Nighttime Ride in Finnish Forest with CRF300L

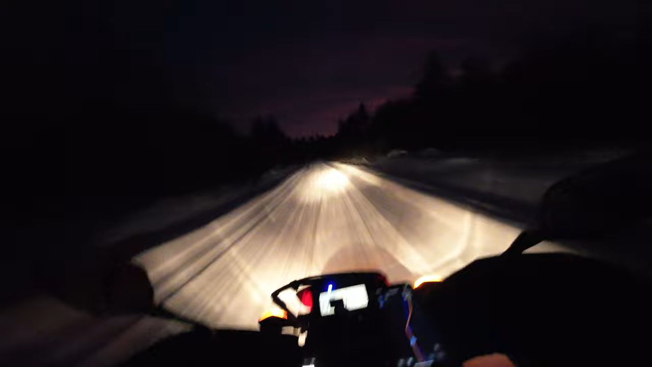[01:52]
But it's fun! Ha ha ha! I am constantly almost falling. Yeah, this is part of Trans Euro Trail Finland. It's a nice stretch.